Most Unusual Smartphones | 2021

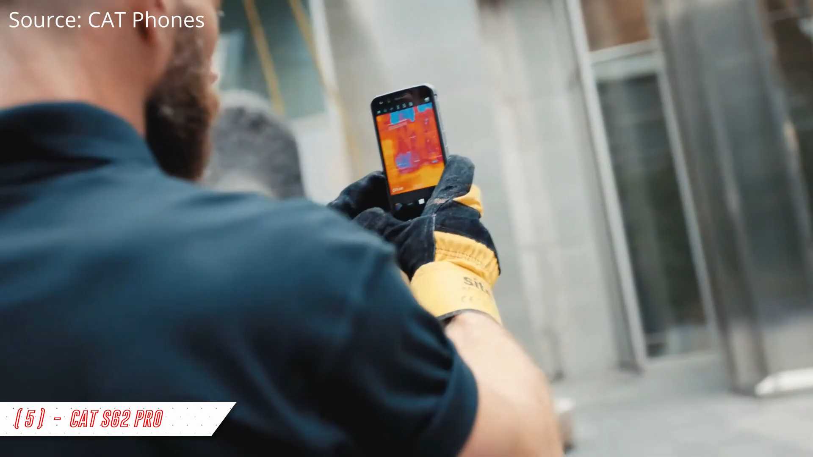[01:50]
this phone can also be used as a walkie talkie and with thermal imaging,